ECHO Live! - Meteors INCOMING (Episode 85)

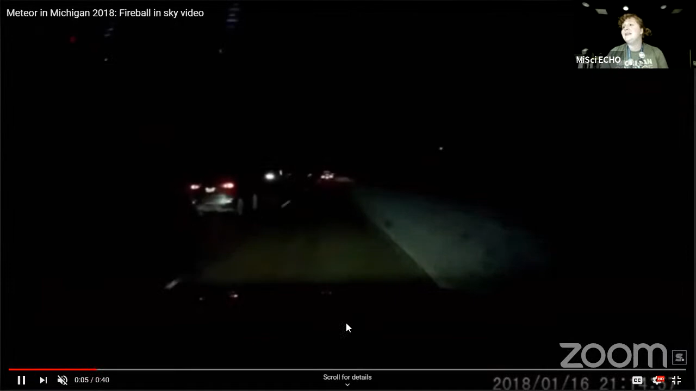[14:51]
but we're going to be able to see this person was just driving and they had one of those dashboard cams.
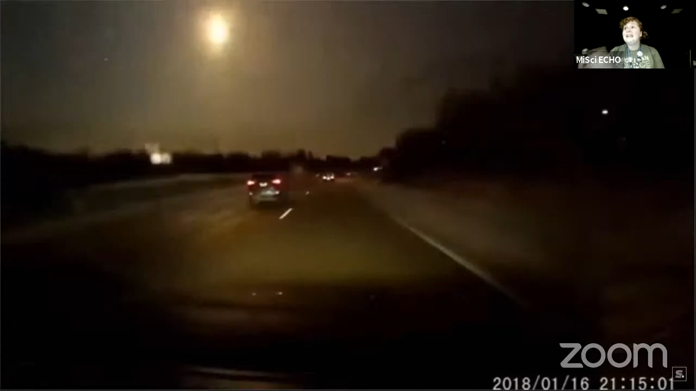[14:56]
It lit up the entire sky and sort of looked